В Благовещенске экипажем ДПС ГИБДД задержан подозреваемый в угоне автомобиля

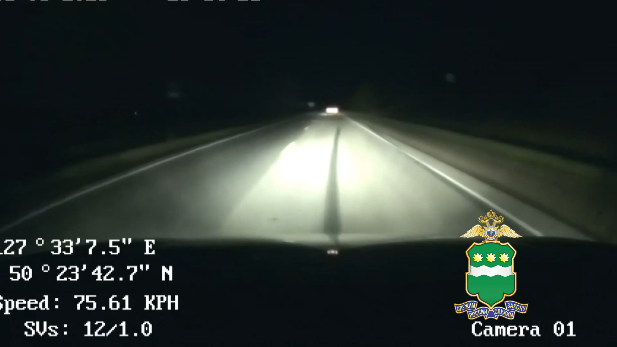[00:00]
Вон, не она? Я, наверное, вот восьмой километр прохожусь. Восемь-шестью, Антон Комун, мы проходим. Кидово, 39, справа останавливаемся, стрелять будем. Подходим к Антону Комун, я тут маяки опознавательные знают на большой скорости. Тихо-тихо, аккуратно.
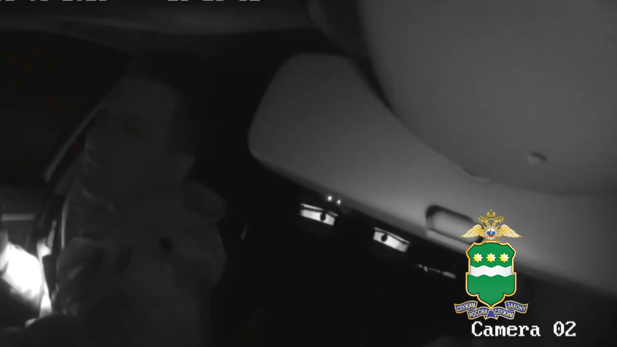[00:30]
Давай-давай-давай!
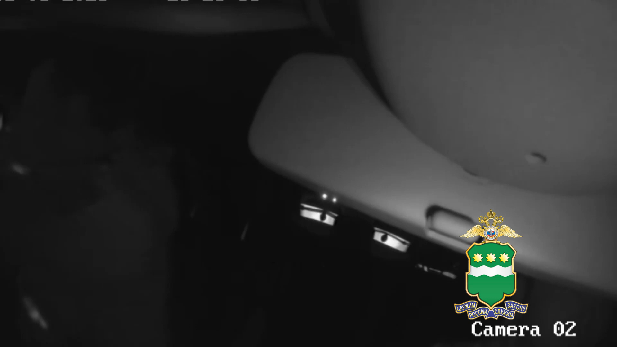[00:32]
Прямо в колесо, видел? Да. Да нет, блин, блин. Назад-назад!